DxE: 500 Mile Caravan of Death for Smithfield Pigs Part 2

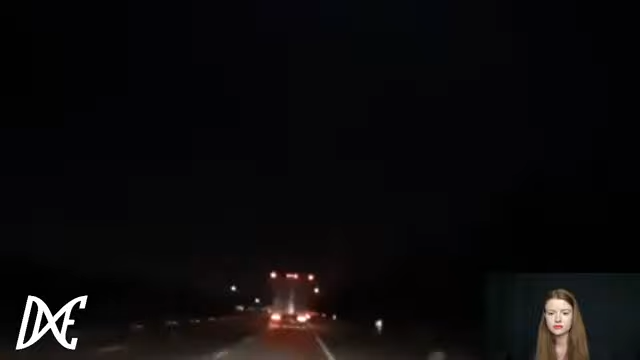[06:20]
Let me try just for a second here, because we are actually following a slaughter truck that we've been following for over 8 hours from Minersville, Utah, where Circle 4, owned by Smithfield, runs its operations hidden in the desert, where they pollute the water, pollute the air with ammonia and hydrogen sulfide, and hide these animals away in dark sheds where they can do whatever they want with them. And we believe there are over half a million animals confined at Circle 4.
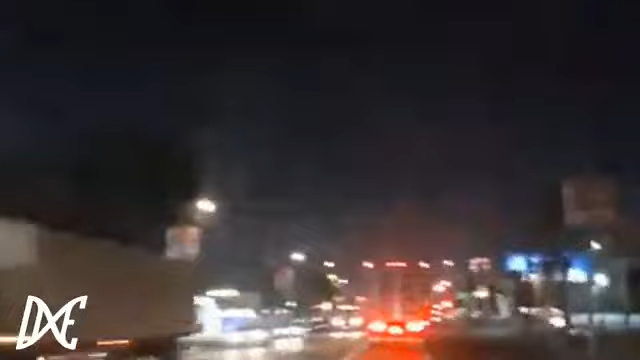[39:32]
I mean, you know, we've got like little stores and banks and restaurants and things. And these, you know, no one is out now. It's almost 1 o'clock in the morning. And this is why they do this. They want to hide these individuals from the public. And yeah, so now they're just about to arrive at the slaughterhouse in about 4 minutes, or about a mile and a half away. And, you know, it's heartbreaking to not be able to do anything for them,